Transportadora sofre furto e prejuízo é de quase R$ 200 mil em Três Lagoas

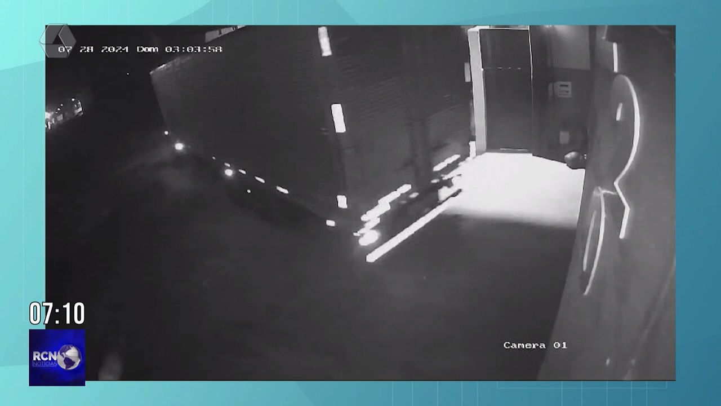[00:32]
Essas quatro pessoas, depois de adentrar dentro da transportadora, carregaram um caminhão que é pertencente à transportadora com os materiais com que eles queriam, local escuro. Eles, utilizando as lanternas dos celulares, conseguiram separar tudo o que eles queriam, como bobinas de cobre, fartos com materiais diversos.